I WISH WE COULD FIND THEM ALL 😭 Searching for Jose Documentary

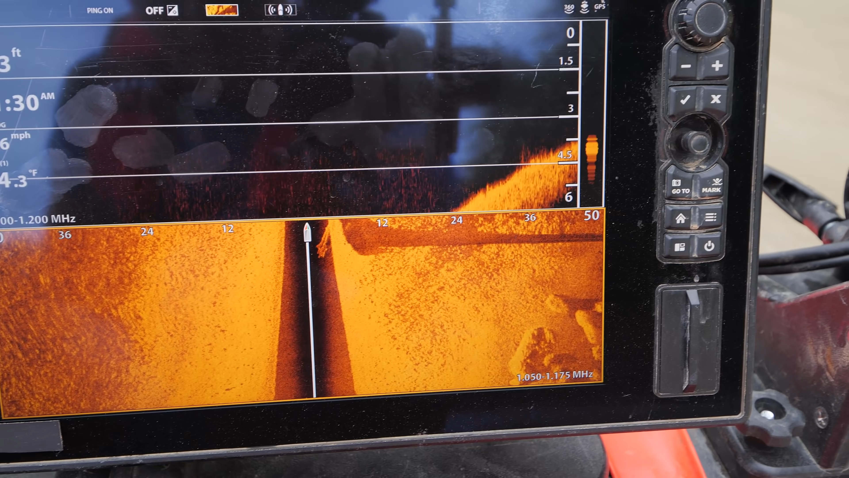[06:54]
And that appears to be a tree. So see how they, take a peek over here.
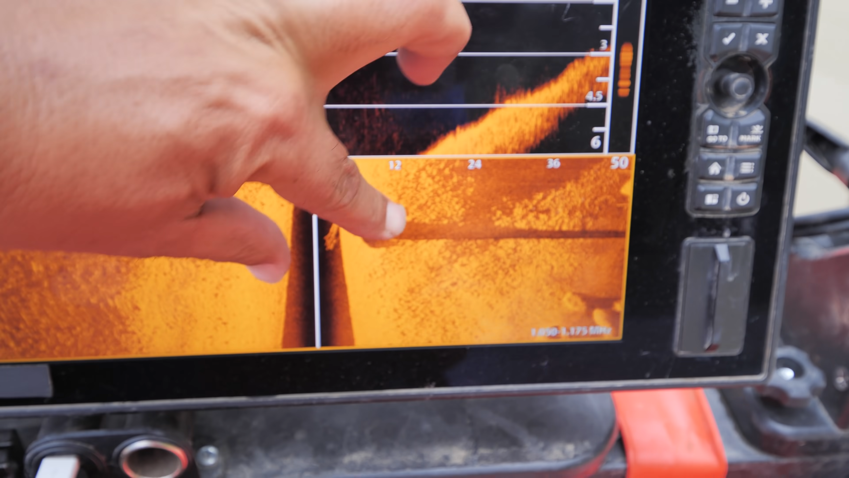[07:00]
So that's a tree, 100%. Yep.
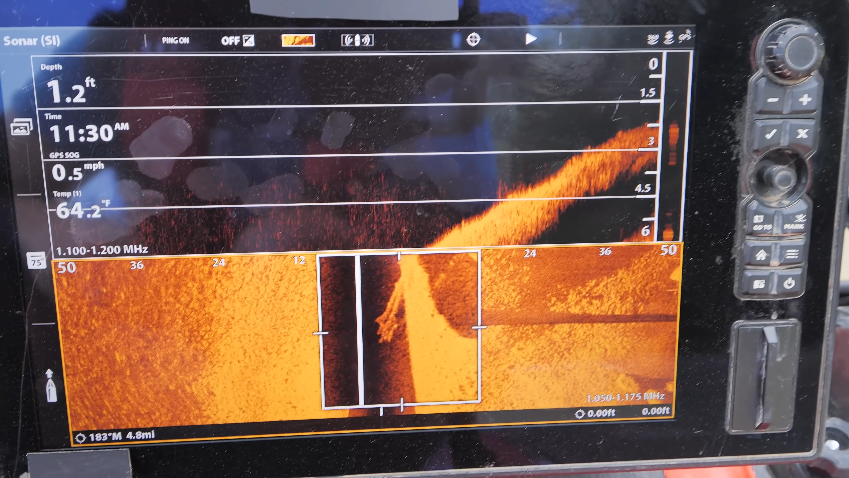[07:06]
On screen: depth 1.2 ft, water 64.2°F, speed 0.5 mph
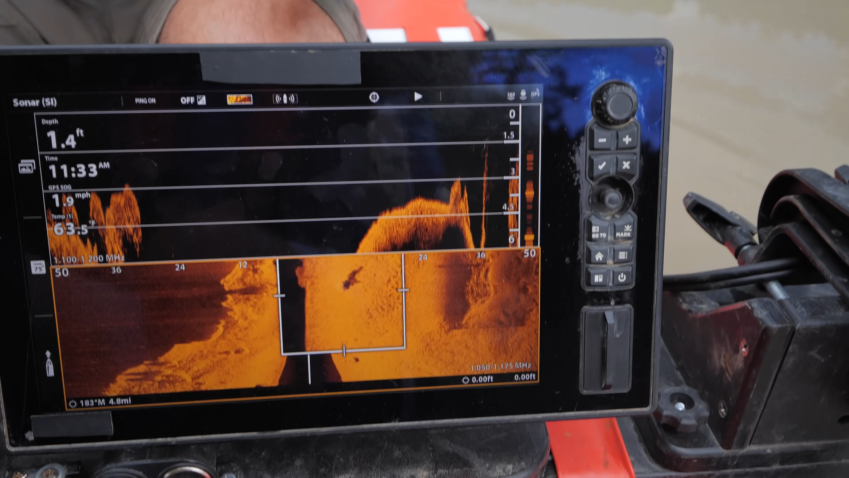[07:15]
On screen: depth 1.4 ft, water 63.5°F
So right there, maybe it was off to my right. So we're gonna go put ourselves right over the top of it.
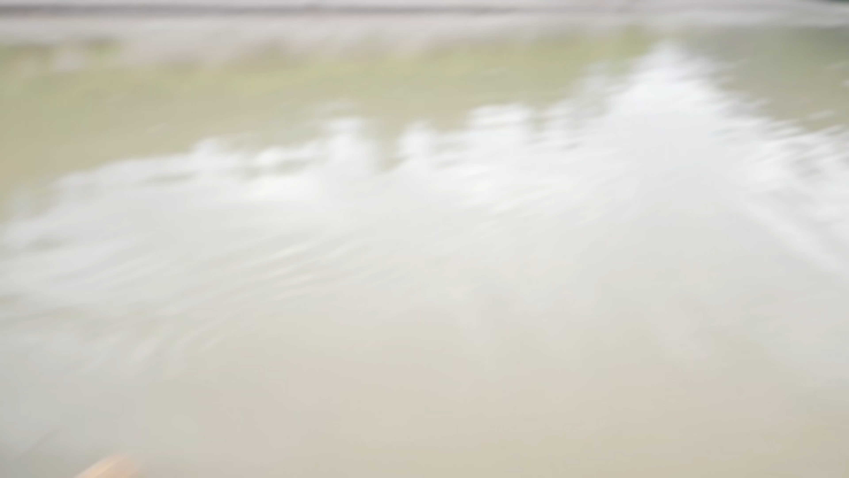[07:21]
So see our line that we just took? Yep. So we can go pretty much, there's that line. We're gonna go straight towards that rock now. That's where we're gonna go. So you're gonna get it on your down?
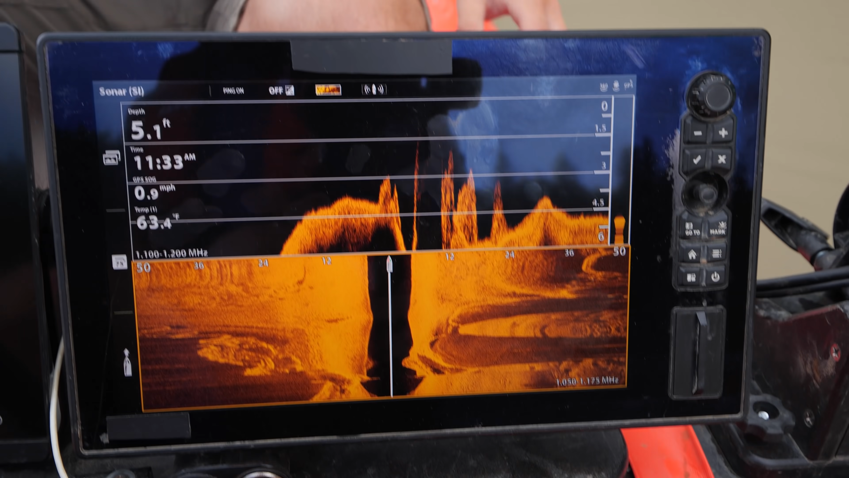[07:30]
On screen: depth 5.1 ft, water 63.4°F, speed 0.9 mph
Yeah, I want it on the live and I want it on the down.
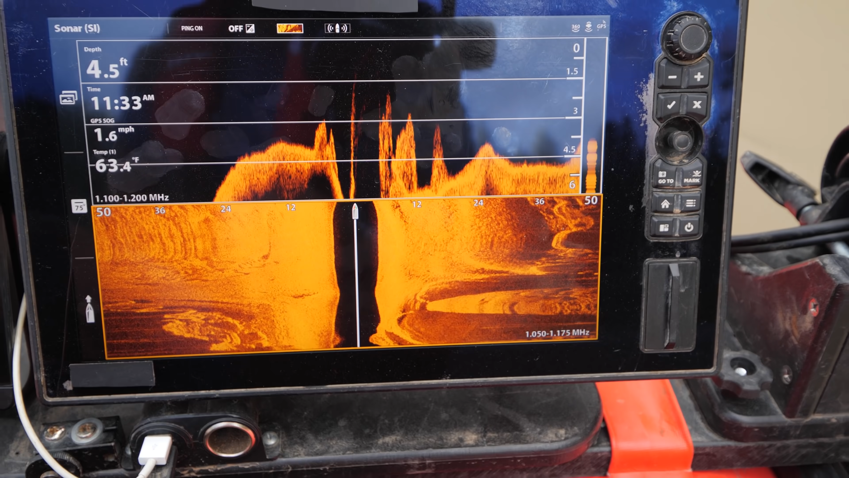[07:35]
On screen: depth 4.5 ft, water 63.4°F, speed 1.6 mph
Shallow rocks again. 2.2 right here, but it was, that hole was, I think it was at six something.
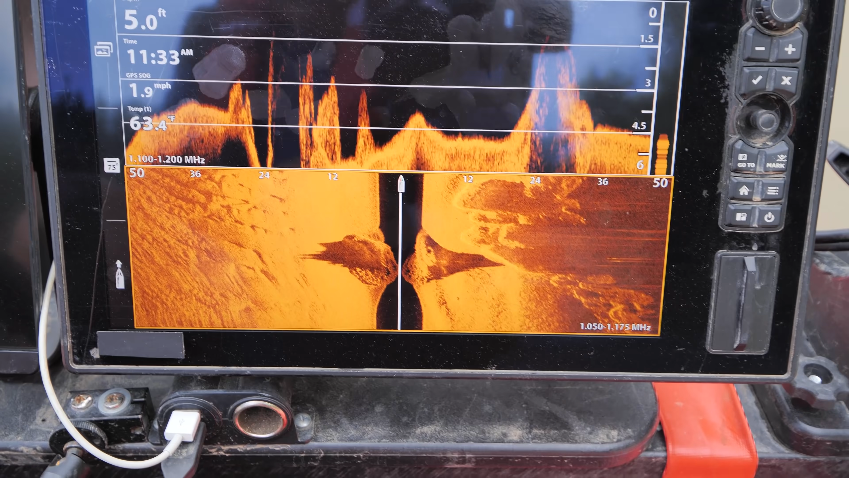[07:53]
On screen: depth 5.0 ft, speed 1.9 mph
So we should come out on it right here. Yeah. Yeah.
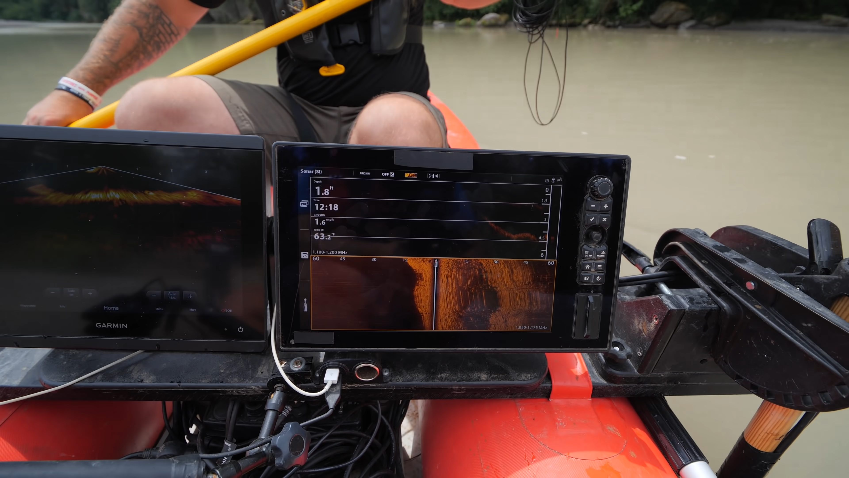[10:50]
Three feet? Yeah. Two and a half.
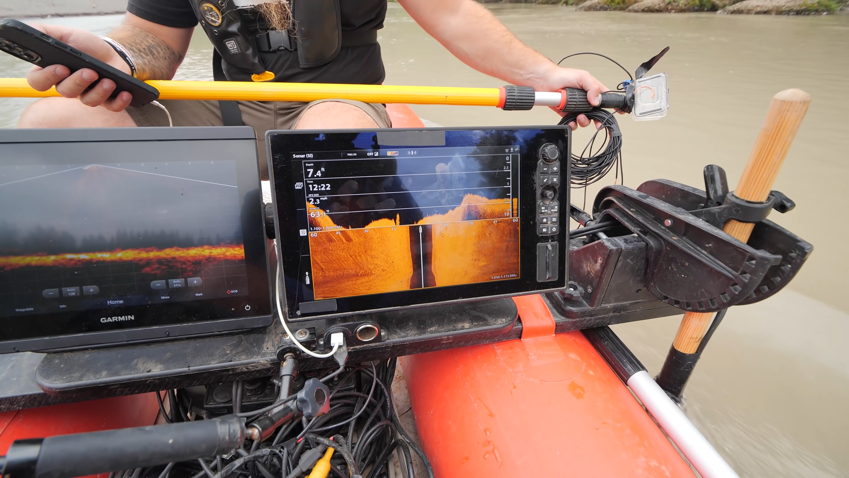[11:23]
Like I had a beautiful image the other way, but nothing that way. Like right there. Like we just passed it. Like that's tall. Like a rock. Stuck. Four, five to six feet tall. Look at this right here. Oh. See what I'm talking about?
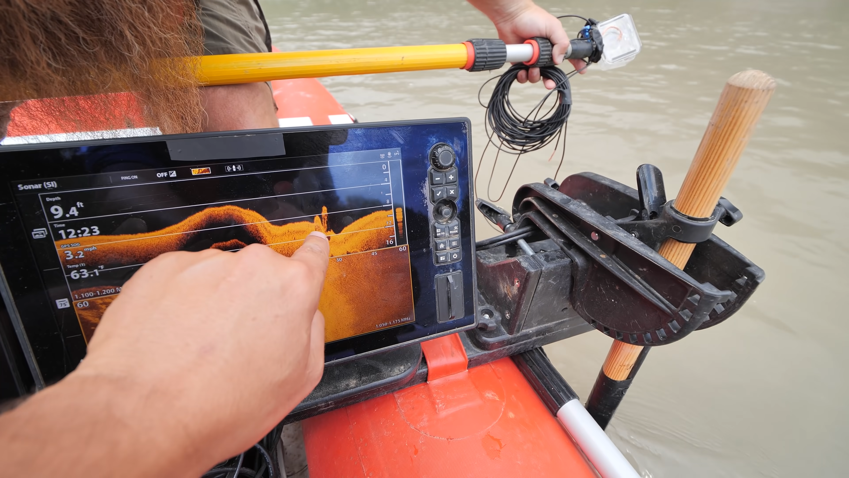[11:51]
On screen: depth 9.4 ft
Like you get your foot stuck. Yeah. So now I want a good read on down.
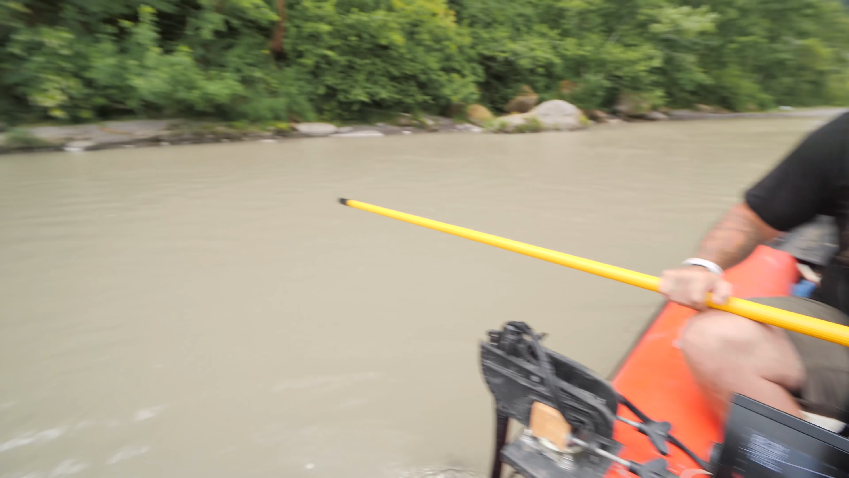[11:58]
I mean that, that's not a normal mound. Right.
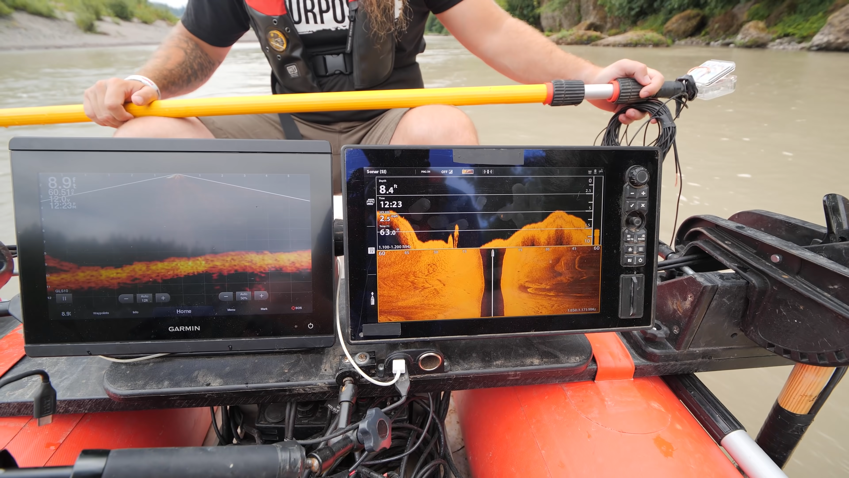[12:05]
That's five, five and a half feet tall.
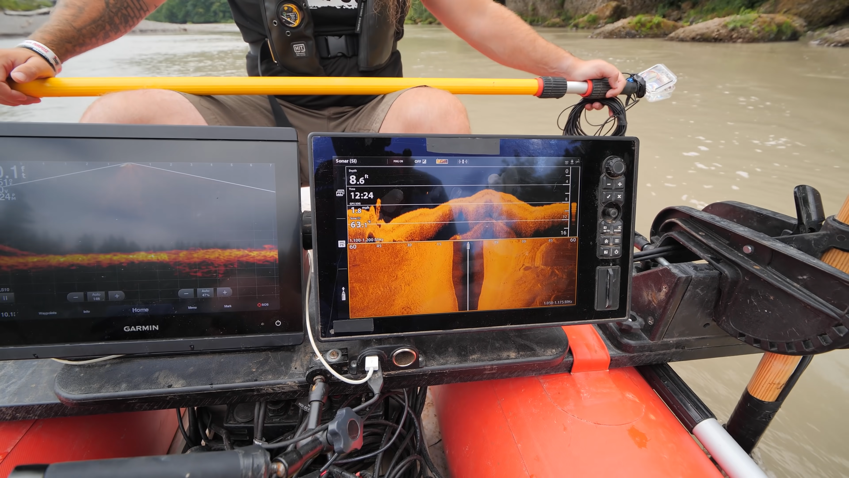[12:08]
I'll tell you as soon as it pops up and then we'll landmark it too. As well as how many feet out we are. Here. Right here. See I'm not getting a read going up.
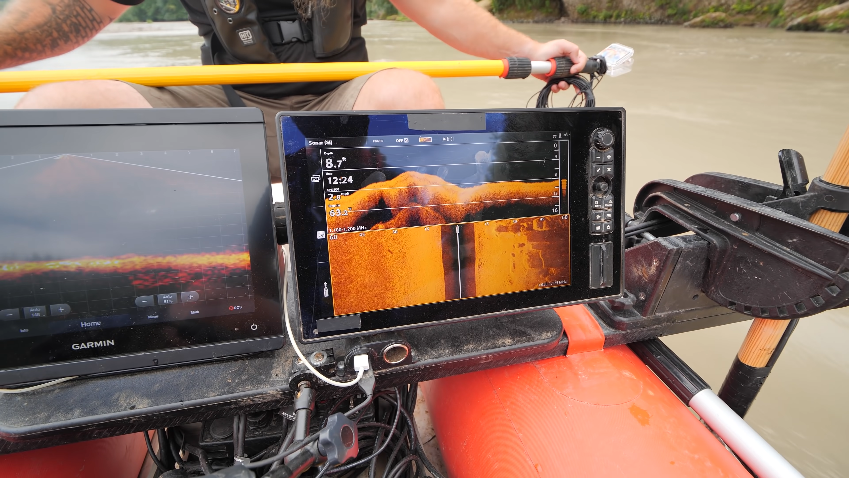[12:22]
On screen: depth 8.7 ft
I think I'm too far, too far out. Too far to the left.